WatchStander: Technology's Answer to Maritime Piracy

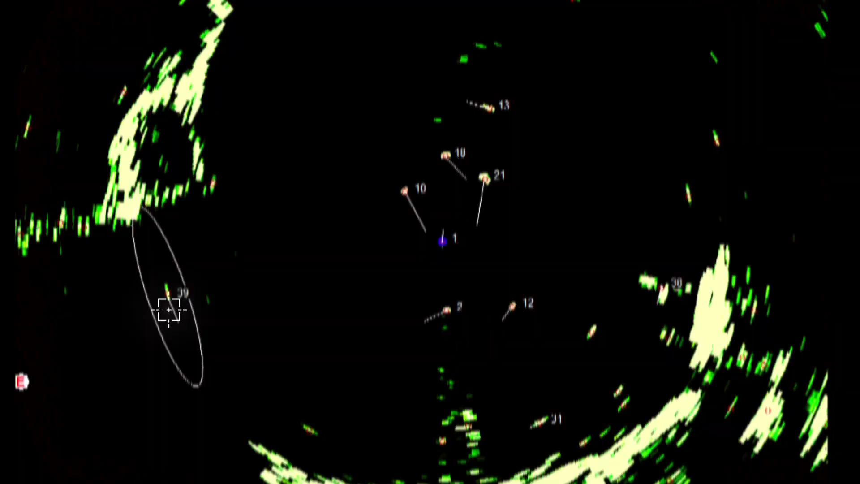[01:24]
typically used by pirates, and analyzes their tracks to decide which are innocent seafarers and which are potential pirates.